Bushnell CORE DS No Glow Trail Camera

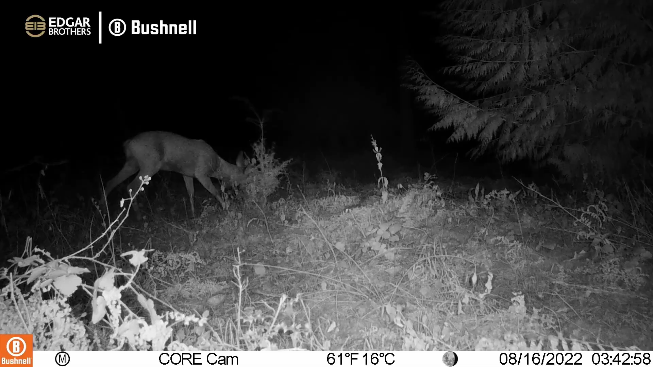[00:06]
This is a no-glow camera and we've been using them for 12 months and we're absolutely blown away with the clarity and the video that we're getting back off these.